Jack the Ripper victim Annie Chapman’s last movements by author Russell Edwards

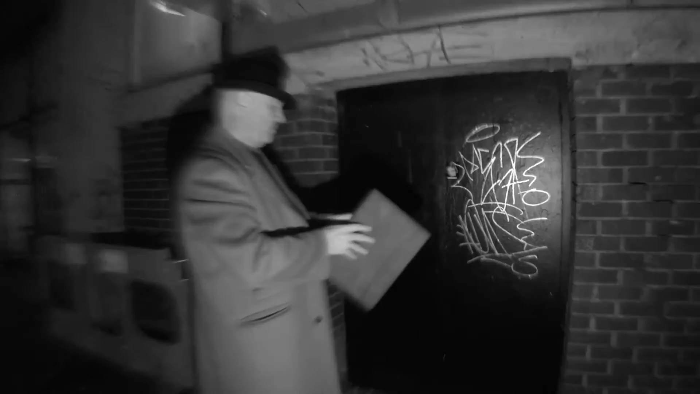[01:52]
. So there we have it, 29 Henry Street. Opposite is number 30.